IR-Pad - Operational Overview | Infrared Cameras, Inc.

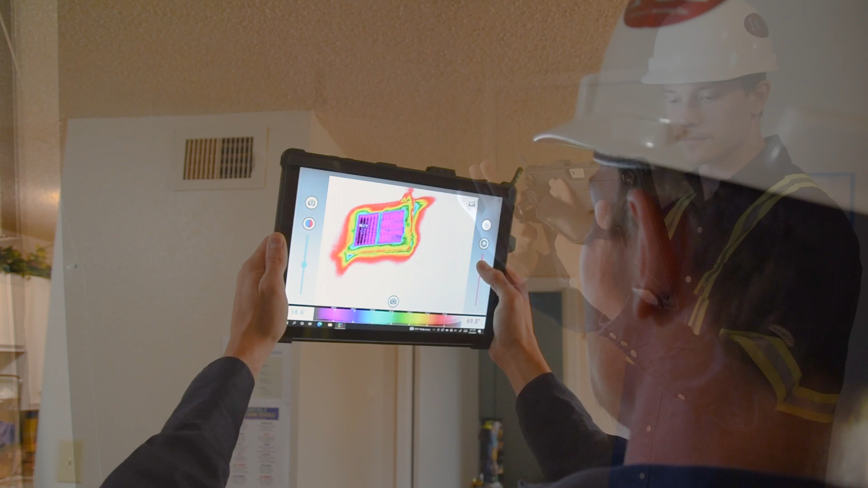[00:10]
The back of the system features a built-in visible camera alongside a manual focus thermal device.
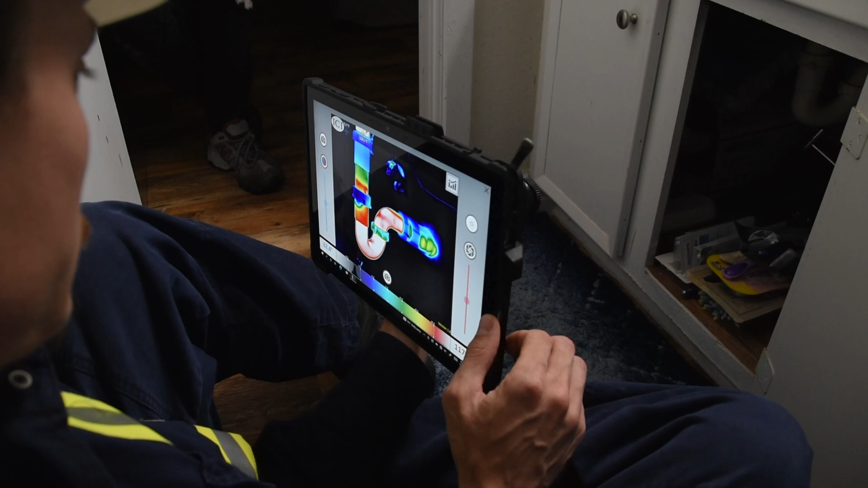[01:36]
Touch mode for rapid media capture and research
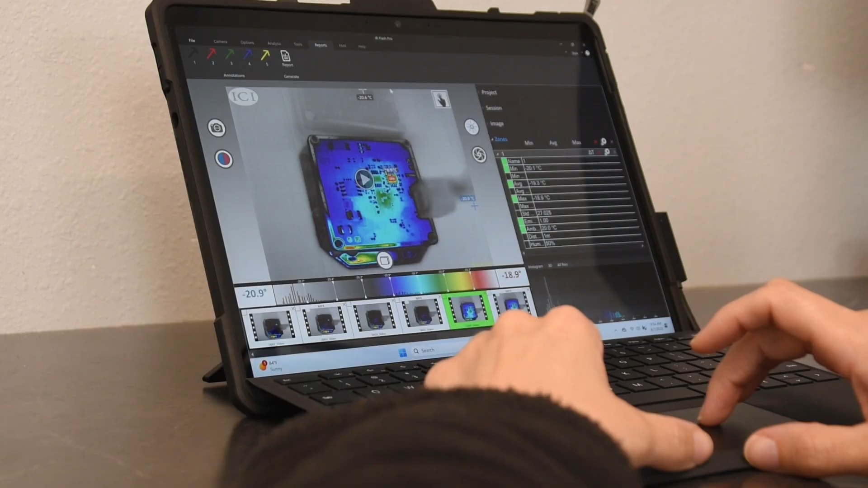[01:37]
mode for in-depth image analysis and report generation.
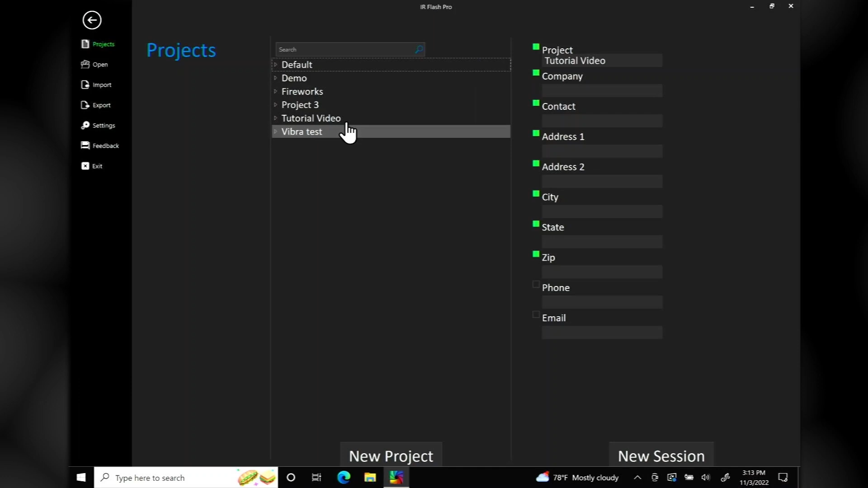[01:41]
The software launches in touch mode when a new project session is started. Use this mode to capture images and record videos quickly.
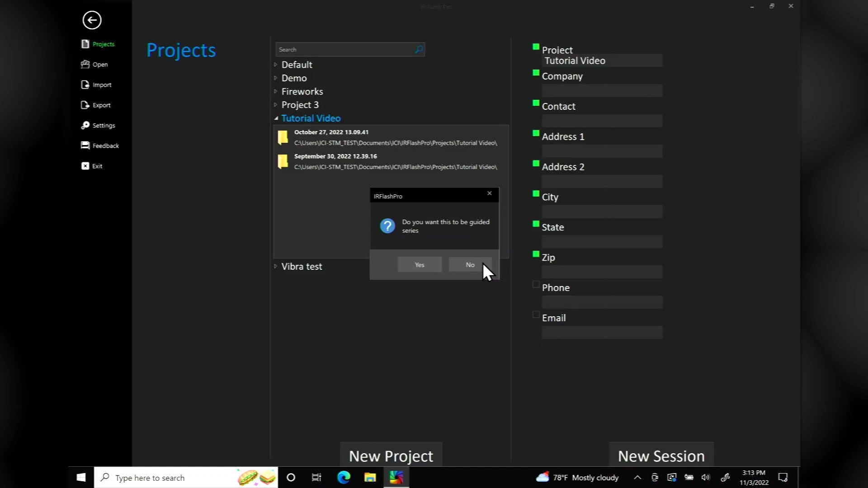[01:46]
To access the settings menu, right-click the image display window,
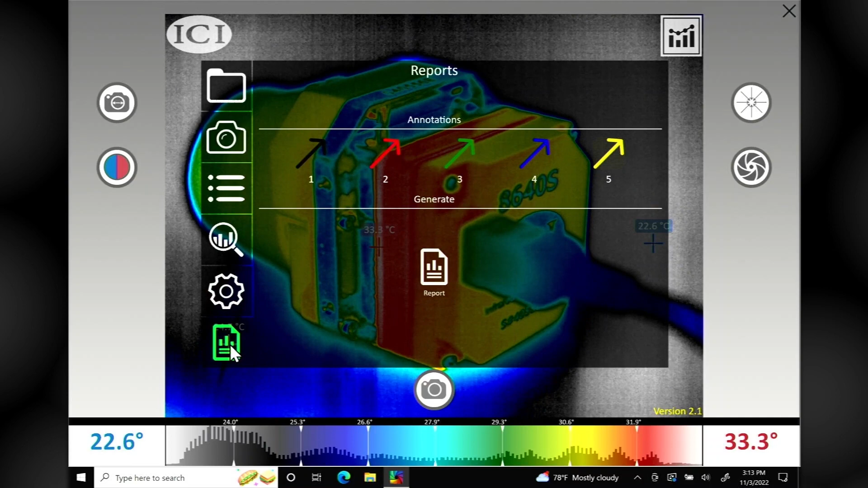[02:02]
However, ICI recommends using research mode for these features. Switch to research mode by clicking the icon in the upper right corner of the image display window. The main menu of research mode gives users access to a range of settings and tools for capturing and recording media, selecting measurement units, choosing color palettes, performing analysis, converting media, performing image processing, generating reports, and more. Return to touch mode by clicking the icon in the upper right corner of the image display window,
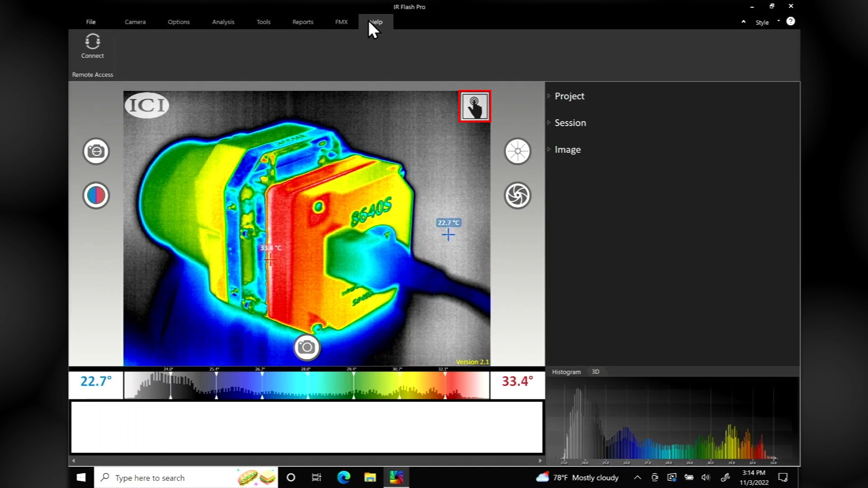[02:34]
or revisit the project screen by clicking File from the main menu. ICI's IR Flash Pro software features a sidebar containing project information and thermal analysis data.
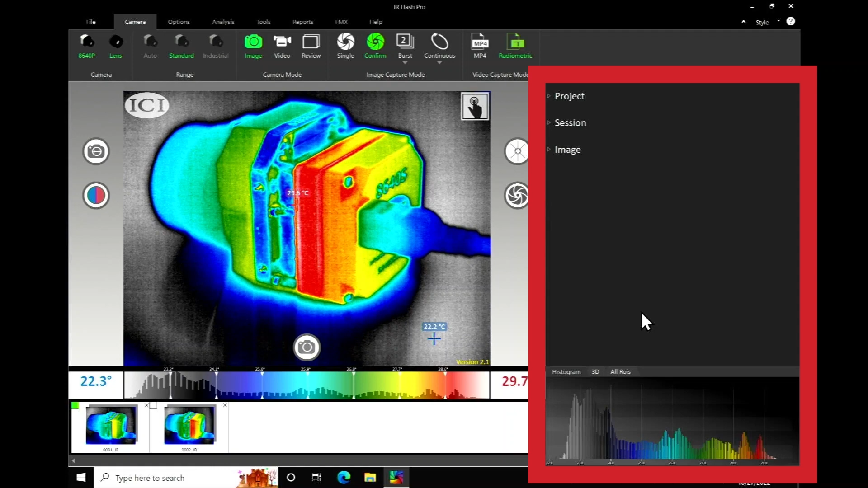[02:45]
The section also renders analytical graphs and models. Use the input boxes to update a project's name and provide follow-up information regarding an inspection. This includes a person to contact, inspection location, and phone number. Users can also provide name, date, and location information for sessions. This is useful if projects cover several locations. Rename media, correct date and time stamps, set a location, and add comments in the image section. Users can also adjust thermal parameters including emissivity, ambient temperature, distance, and more.
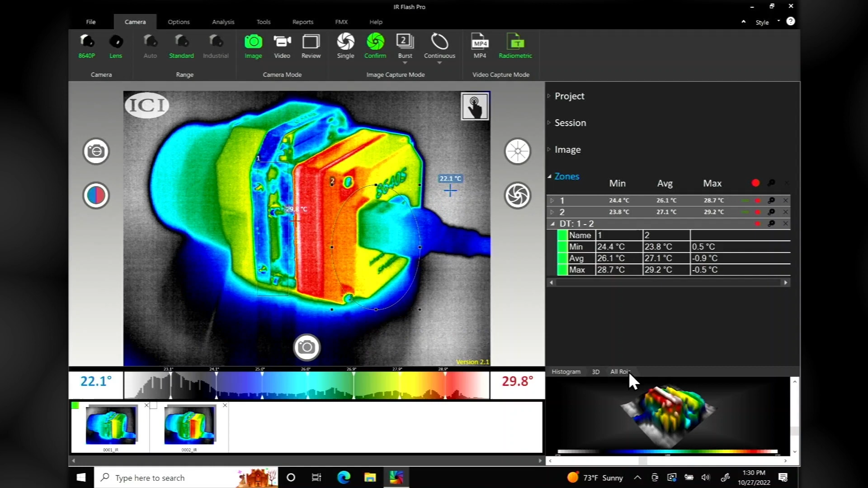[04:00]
Visit the All ROI tab to track thermal data over time. The sidebar assists users in performing high-quality inspections, collecting thermal data for report building, and staying organized.
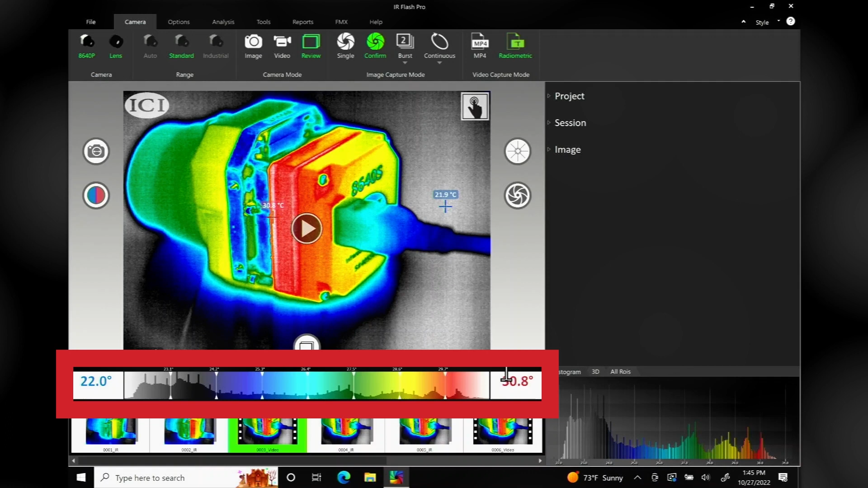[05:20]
Scroll through the captured images and videos and click an item to review it in the image display window. Videos can be played directly in IR Flash Pro. The highest and lowest temperatures in the scene are displayed on either side of the histogram. This colorful bar shows a summary of temperature distributions in a scene. Users can perform manual pixel drift corrections by clicking the Nuke Operation button.
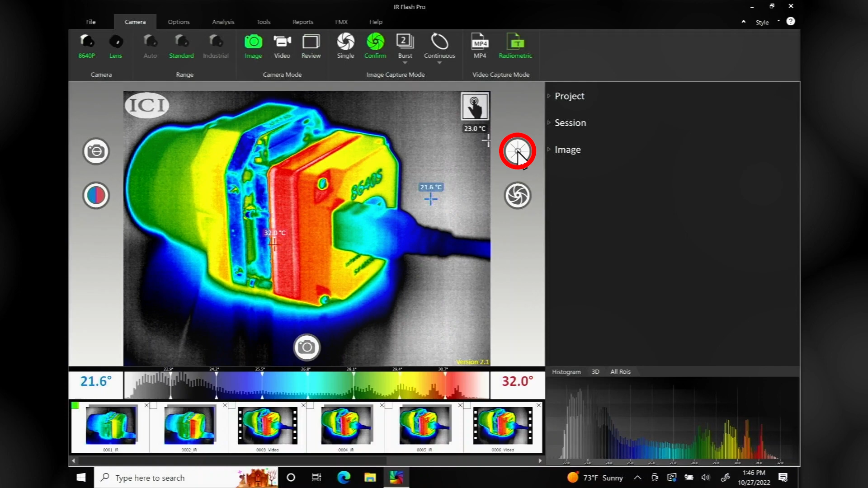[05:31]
Users may switch between research and touch modes by clicking the icon in the upper right corner of the image display window. Thank you for viewing this operational overview video for ICI's IR Pad.